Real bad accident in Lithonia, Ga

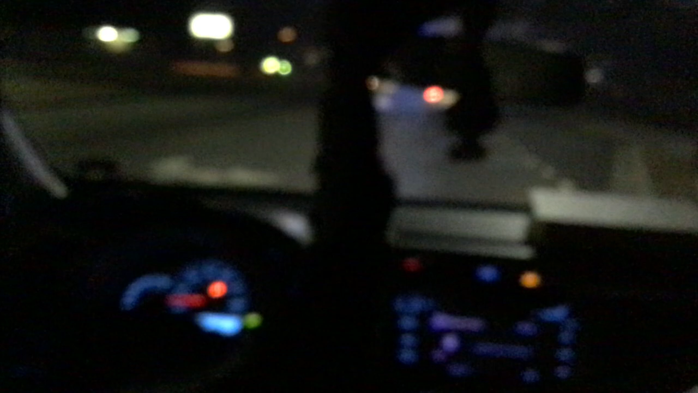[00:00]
Yeah, we in Georgia. I'm in Cal County. Damn, what happened? I don't know, but we can't even go down that motherfucking way. And that's the way I need to go to get it out. So, how far did it go down? Because I could go back. Damn, there's a lot of them.